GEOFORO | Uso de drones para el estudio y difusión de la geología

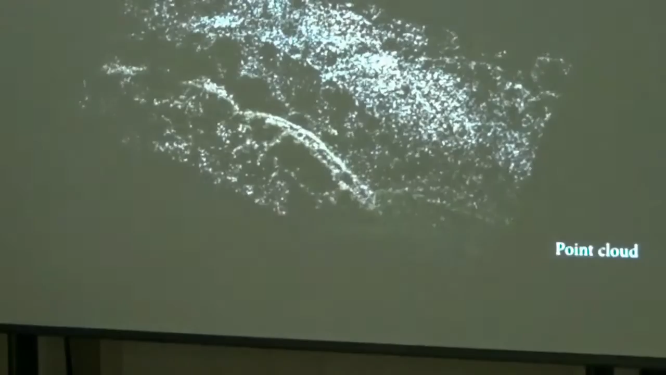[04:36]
...como veis, son unas más de 50 imágenes...
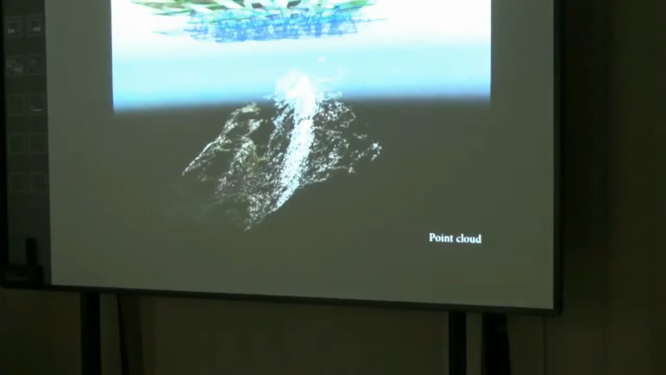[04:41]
...y la nube de puntos que obtuvimos... ...a partir de la cual reconstruimos dimensionalmente...
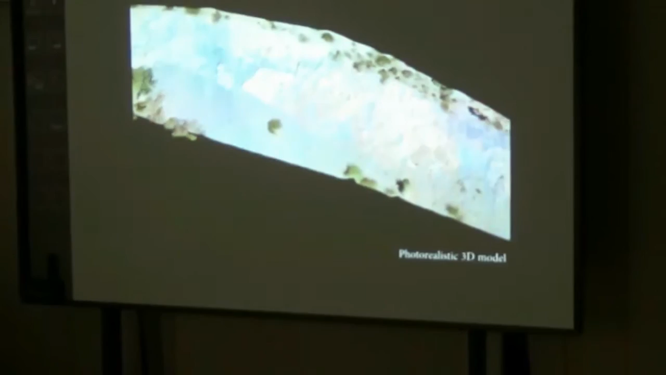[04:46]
...el escenario que queríamos ver... ...que es este que tenéis aquí... ...esta es la pared... ...como veis es muy vertical...
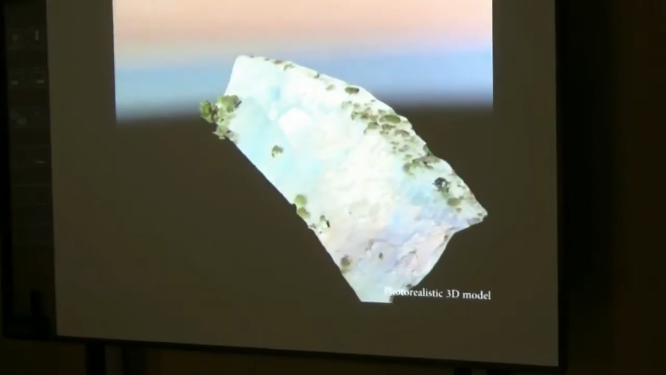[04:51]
...con lo cual acceder a 10 metros de altura... ...con técnicas actuales... ...pues se hace costoso y además complicado...
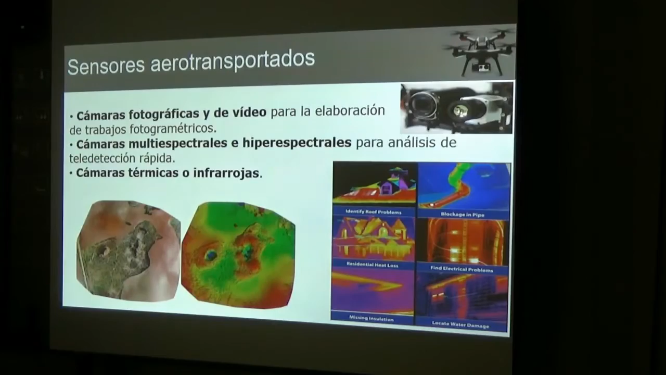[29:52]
...para identificación de zulos, pozos, etcétera... ...y que pueda servir por ejemplo... ...para localización de personas perdidas... ...en pruebas, galerías, etcétera... ...existen toda otra gama de sensores... ...aquí os he puesto otros... ...por ejemplo el láser, el lidar aero transportado... ...aquí tenéis un ejemplo de una nube de puntos...
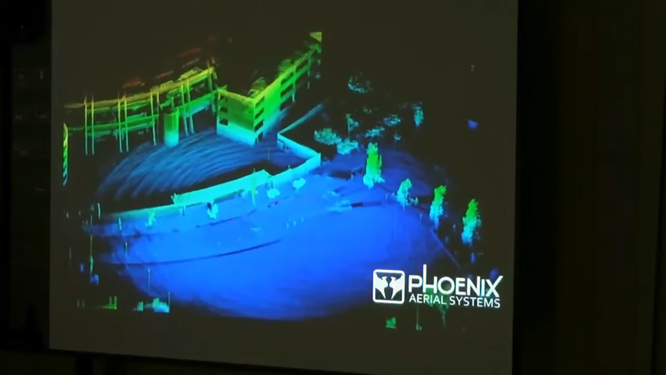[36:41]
...en los últimos años... ...nos permite que... ...cuantos más datos tengamos... ...podamos solapar... ...las distintas nubes de puntos...
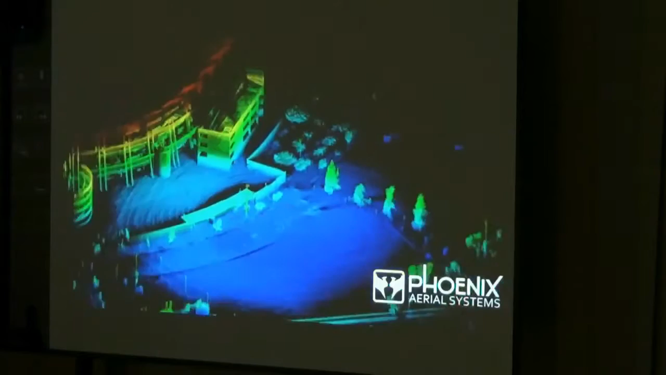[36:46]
...que generamos... ...y facilitamos todavía más... ...la generación de mosaicos... ...de nubes de puntos...
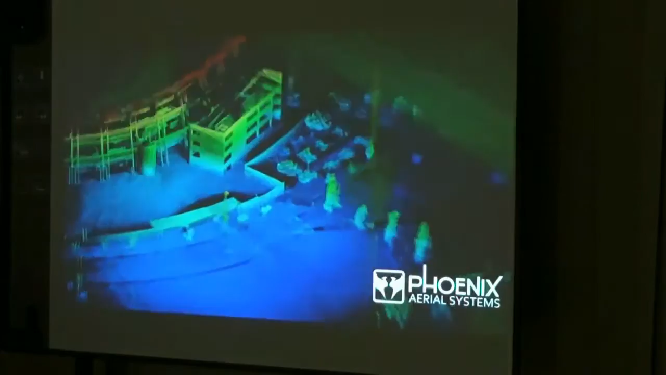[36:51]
...integradas dentro del mundo... ...aquí veis... ...por alturas... ...el rojo... ...los naranjas...
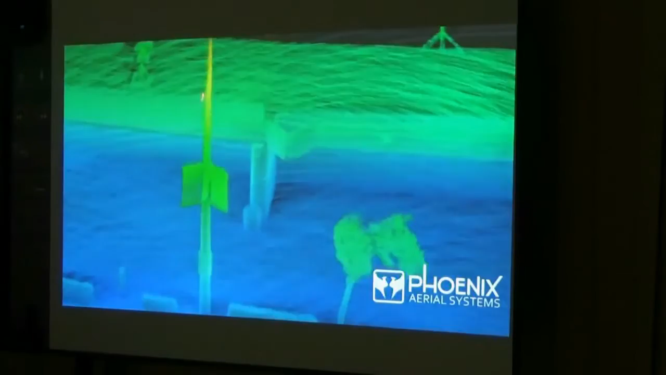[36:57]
...son las más altas... ...y como veis... ...tenemos una imagen... ...tridimensional de puntos... ...que corresponden...
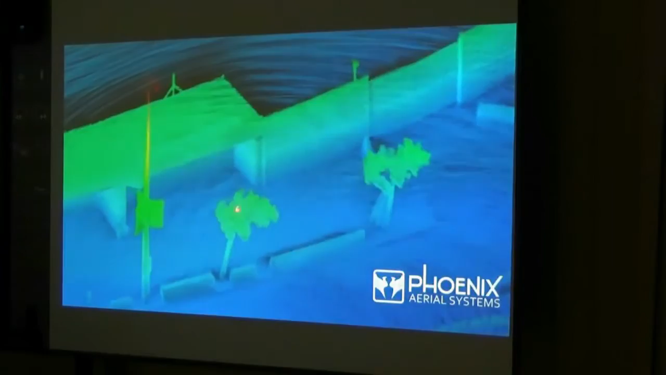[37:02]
...a todos los elementos... ...que hay... ...con los abreventos... ...esto está hecho por... ...un dron...
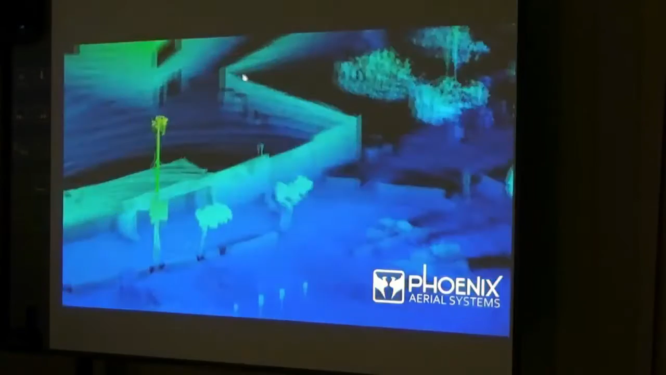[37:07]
...pero vais a ver... ...que ese dron... ...se puede integrar... ...por ejemplo... ...en una furgoneta... ...y obtener... ...un modelo...
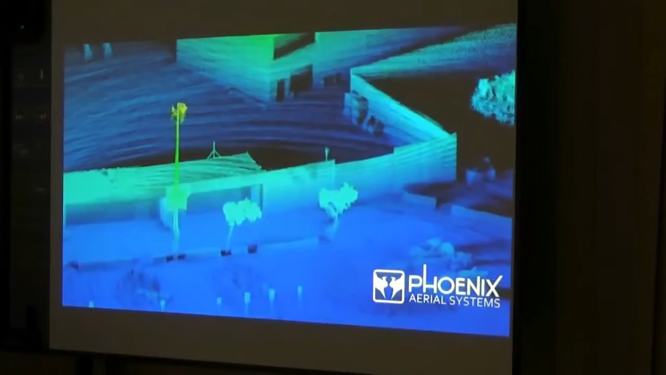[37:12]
...tridimensional... ...por ejemplo... ...de una calle... ...simplemente... ...paseando con el coche...
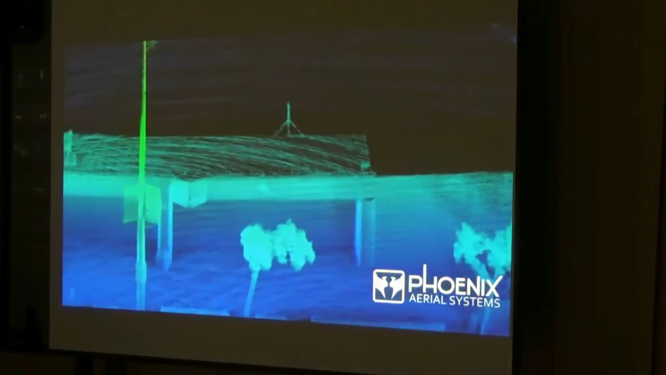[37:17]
...en un móvil... ...no... ...ahí tenéis más... ...más puntos...
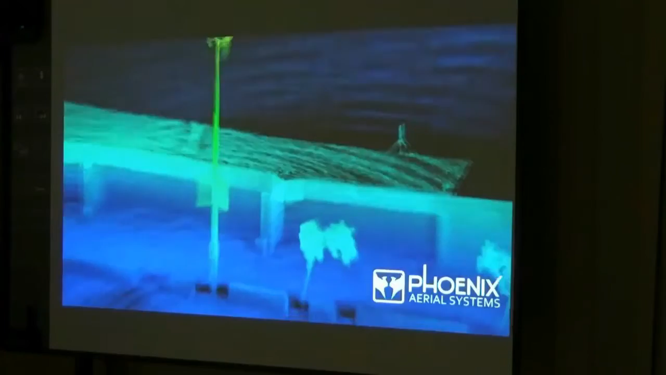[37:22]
...y bueno... ...la verdad es que... ...parece un juguete... ...realmente... ...pero es la realidad... ...de forma digital... ...no... ...aquí veis que ellos... ...este equipo... ...va a realizar una cartografía...
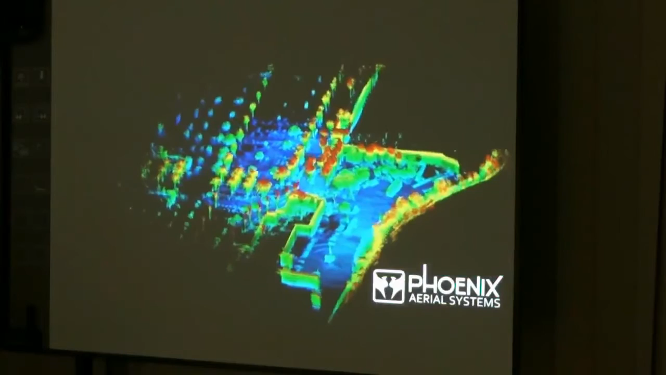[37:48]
...como estáis viendo... ...le cortó con un láser... ...el transportador... ...de esta forma va a facilitar... ...la cartografía...
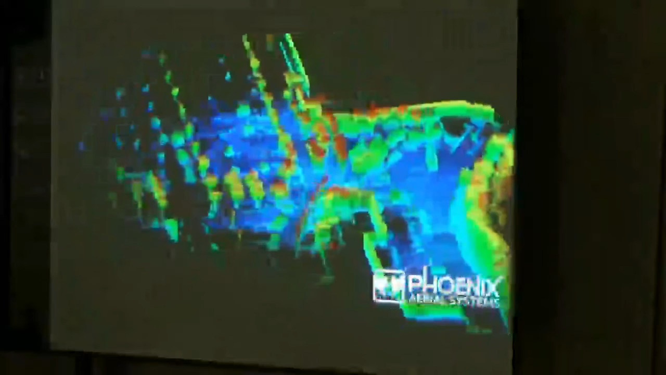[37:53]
...tanto de res... ...que al transportar... ...ya que tenéis un poco... ...de los resultados que obtienen...
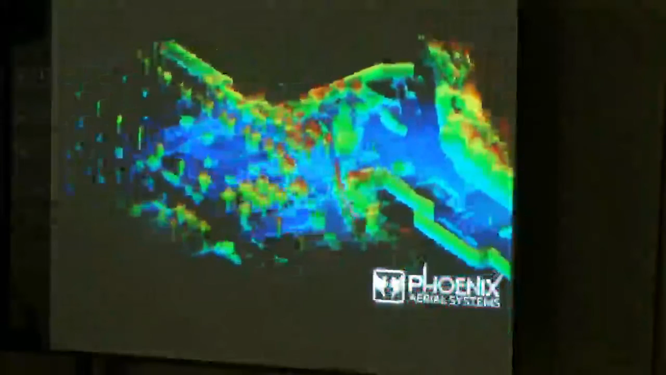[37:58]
...a la vaca de la sala... ...la más es una técnica rápida... ...es más rápida que la fotograficía... ...porque... ...a medida que va pasando el aparato...
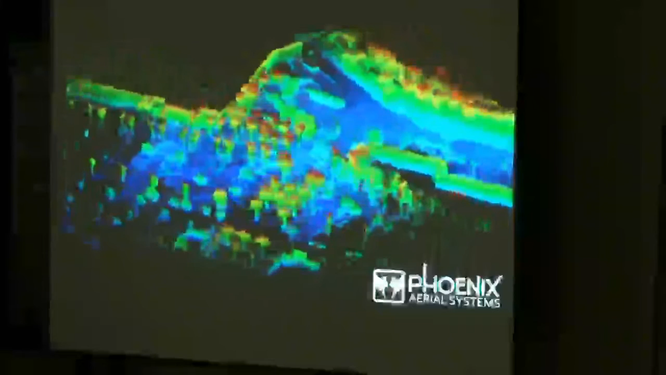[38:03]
...va obteniendo información... ...y directamente se nos va visualizando... ...en la pantalla del ordenador... ...con el software... ...ahí tenéis los árboles...
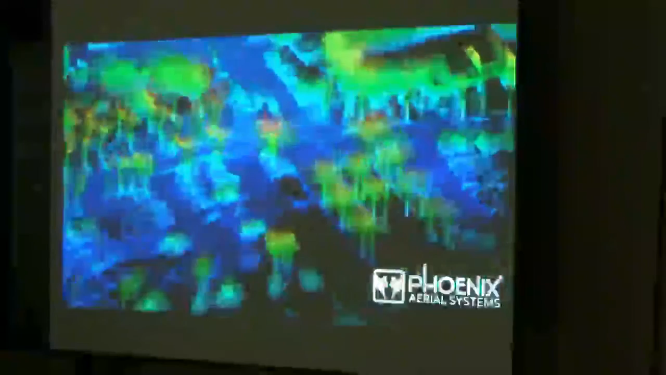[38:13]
...se ven bien... ...con las diferencias por alturas... ...esto bueno pues... ...la idea es poder obtener...
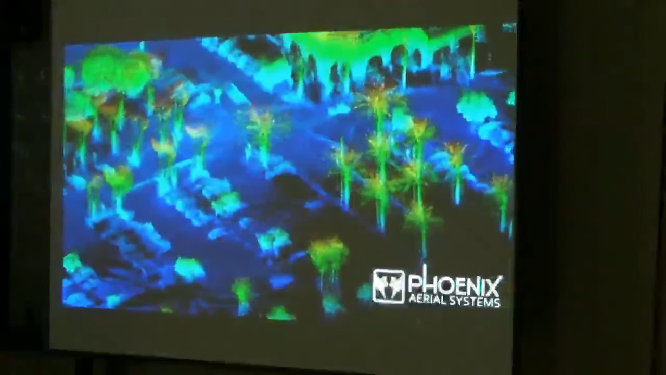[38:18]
...modelos digitales de alta resolución... ...a un coste efectivo... ...¿qué aplicaciones vamos a tener...